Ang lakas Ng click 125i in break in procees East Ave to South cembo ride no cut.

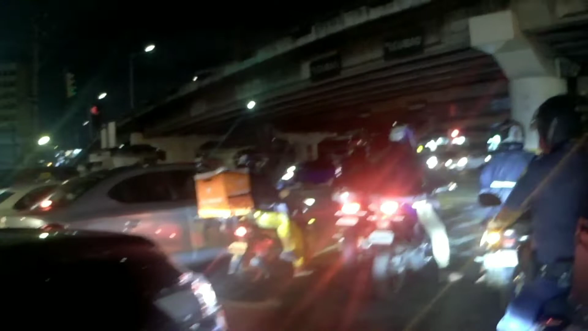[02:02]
Ay, stoplight. So, kamuling na tayo. 8:38. 400. Marcelo del Pilar is to Valenzuela to Bula. Nice.
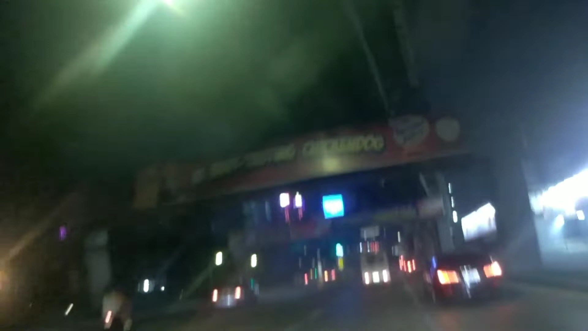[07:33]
Sarap patakbuin talaga to. Yun lang. Sarap patakbuin. Grabe talaga. Woo! Hello, Yamaha, oh.
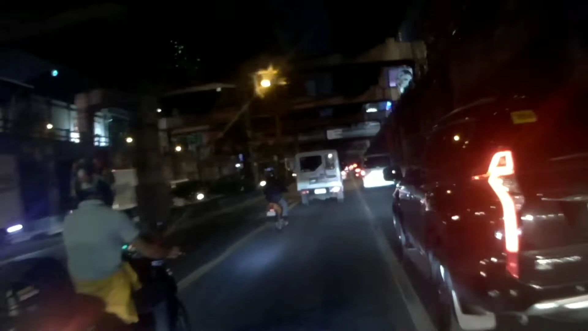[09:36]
Dito lang tayo. Yan ang gusto ko eh. Dito lang. Bawal tayo doon sa mingit-singit. Yung ganyan. Alright. Bawal tayo sa mingit-singit. Tulad yan. Yan. Ano preno? USA. Sabi talaga.